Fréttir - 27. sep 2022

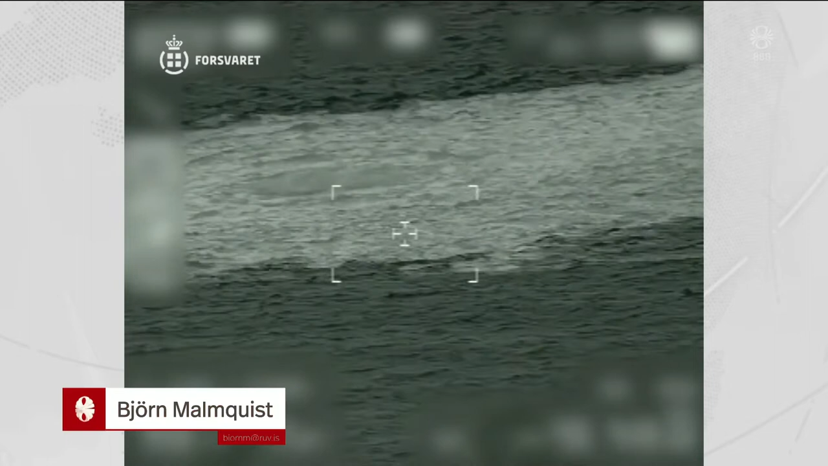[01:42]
Þessar myndir byrti danski herin í dag og á þeim sérst gasið streyma upp á yfirborð sjáar.